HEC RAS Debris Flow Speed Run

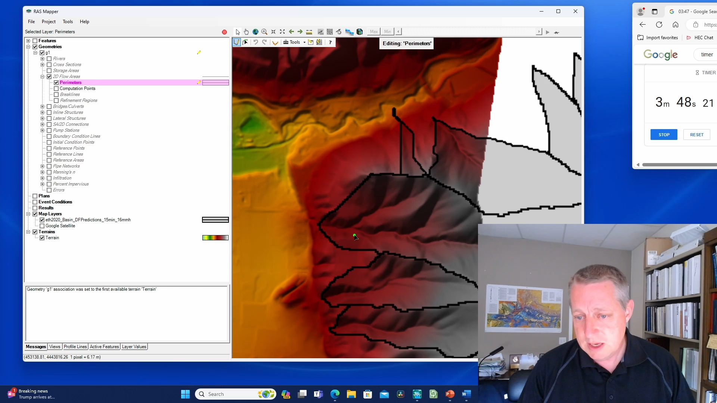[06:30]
And let's go to the 2D flow area and perimeter. And I'm going to start drawing. And so I'll zoom in. And I want to start just below that confluence. Because that's essentially where I think the event would be. I press shift if I want to pan while I'm drawing.
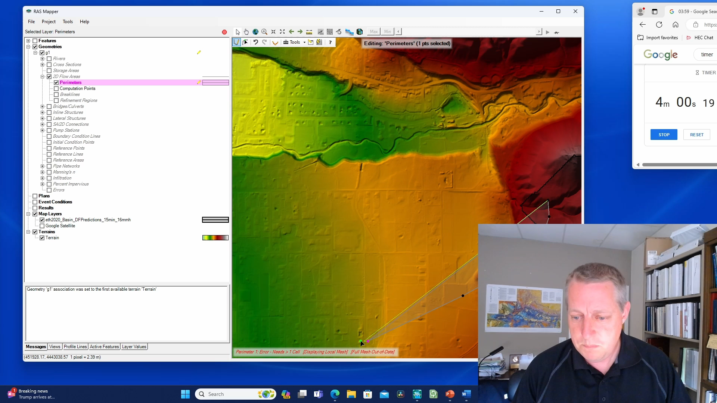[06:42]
And I'll just make this kind of big to include this whole area downstream of it. That I think it could incorporate. I made that a little narrower than I wanted to. So, and this, you can do this iterative. If it's too small, then, you know, you can change it. But let's make this 10 by 10. And I'm going to say, this is pretty rough. This is urban area and a steep channel. So I'll make it 0.2. And we generate computation points. Close.
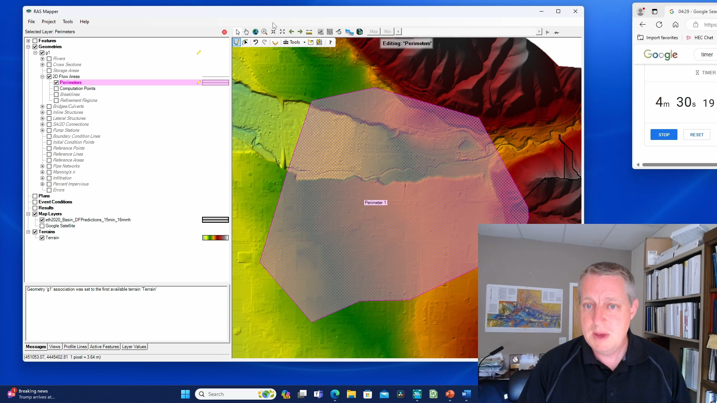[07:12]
But actually, I want to make this a little bit bigger. I kind of don't trust my intuition on that. So let's just make it bigger so we can capture. And so I'll come in here.
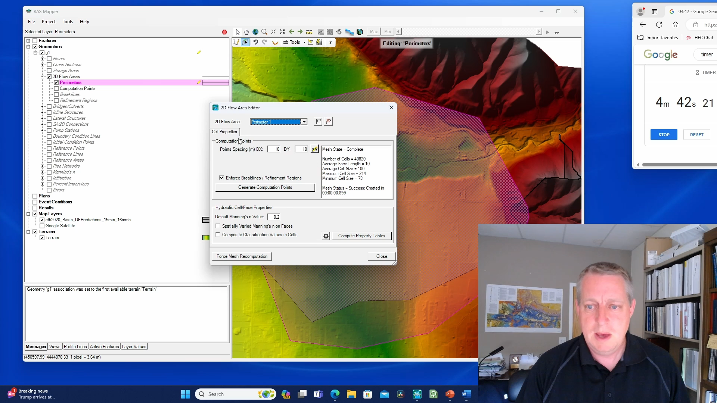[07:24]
And we'll go back to edit properties and redo that. And I've got about 50,000 cells.
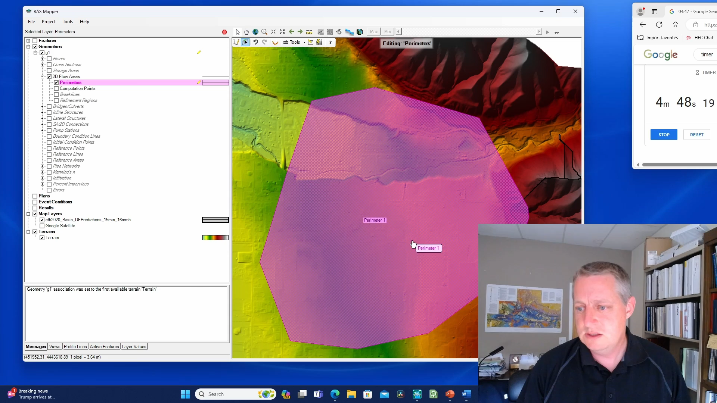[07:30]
All right. So now if I zoom in here, I think the first thing I would do after the expedited step is I'd probably try to refine that a little bit in direction of flow. But this is an expedited model.
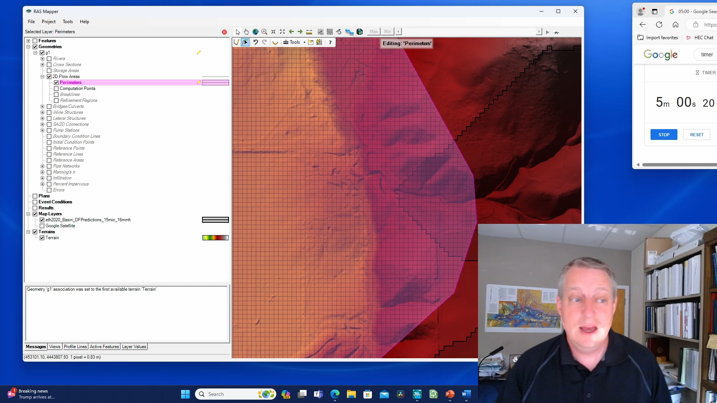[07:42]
We're just going to see what kind of answer we can get as fast as possible. So I'm going to go turn on my boundary conditions. And I'm going to turn on a boundary condition right there. And let's just call it BC line 1. And I'm done. I'm done with my geometry.
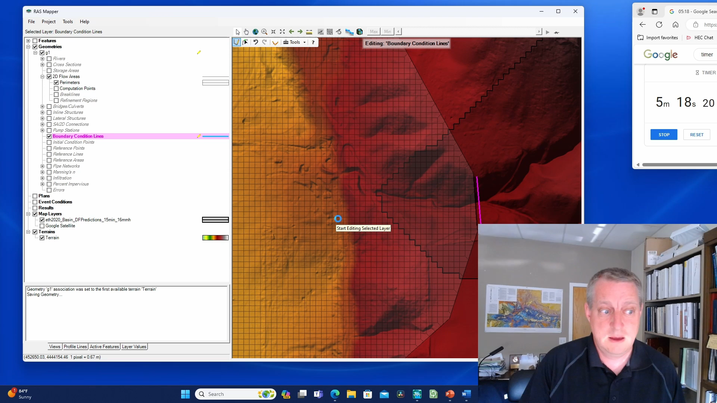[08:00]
So I'm going to say yes. Do you want to save that? Yes, I do. And let's close out. And so then I'm going to open my geometry file and open the geometry I just made because you have to link geometry with the mapper.
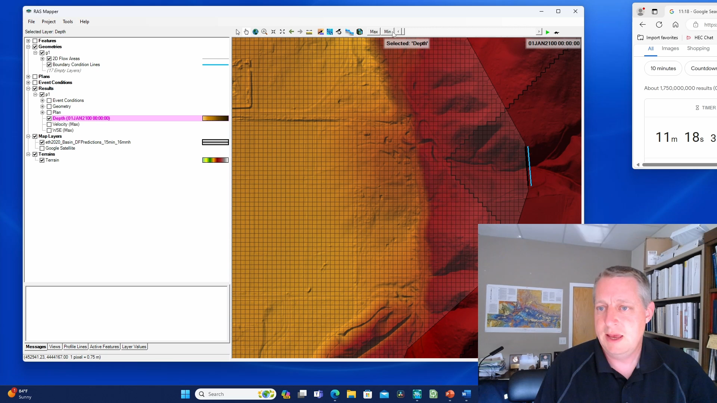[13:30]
You can see it is stable. You're not getting pulsing.